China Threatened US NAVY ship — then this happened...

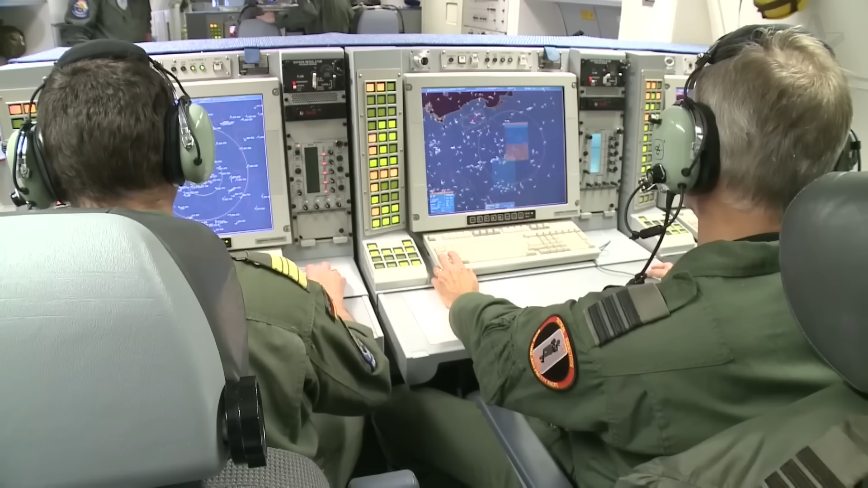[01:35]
By 0926, Princeton's radar operators had the Chinese ship locked down tight.
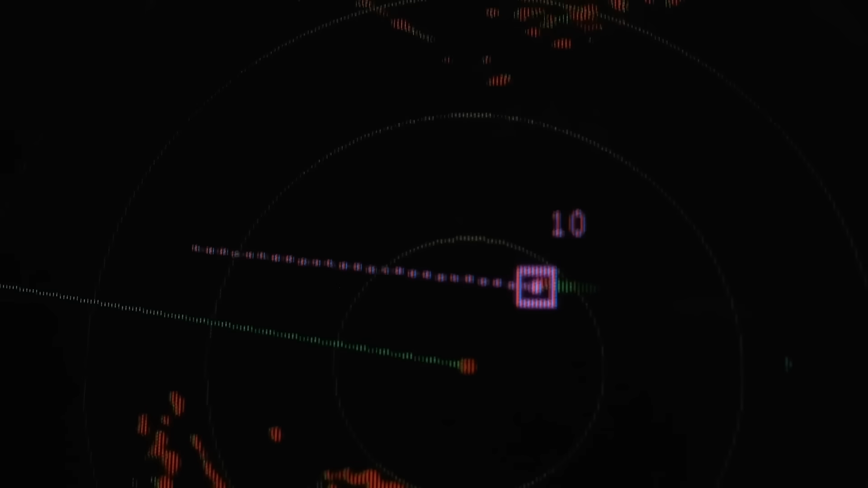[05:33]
Theirs, sweeping back and forth like a lighthouse, basically announcing, Here I am.
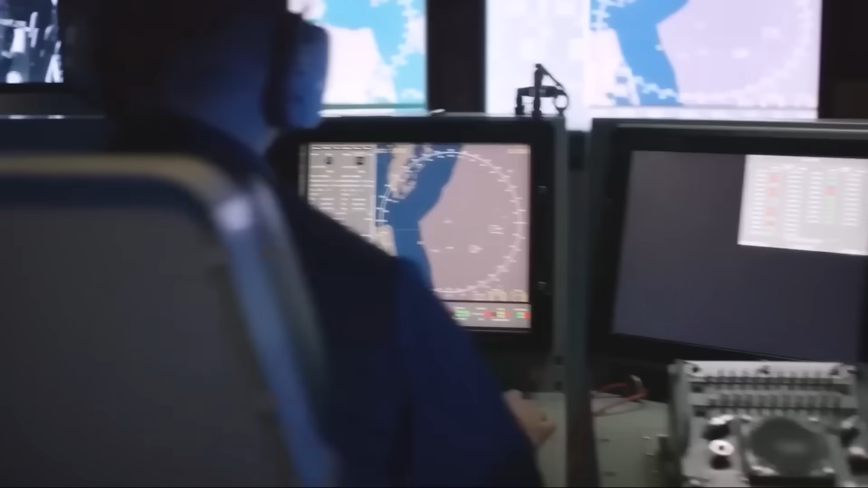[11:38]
Princeton's ANSQQ89 sonar suite had been tracking him for the past hour.